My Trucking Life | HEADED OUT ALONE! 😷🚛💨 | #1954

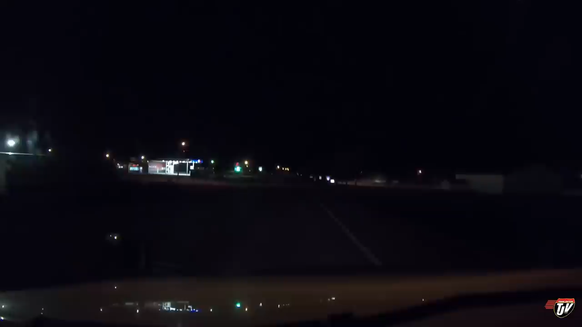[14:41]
so we're here in rossay minnesota down in the usa i've stopped here quite a few times for for night some of my favorite stops i'm gonna go to the back though because apparently everybody figures that they should park right up at the front this